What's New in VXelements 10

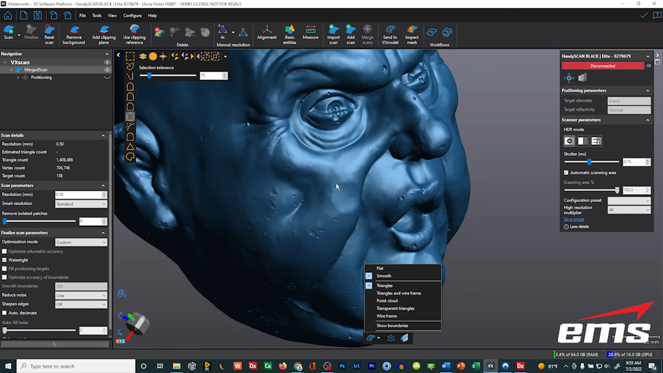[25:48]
Now, this is a rough part. This is a small cement statue.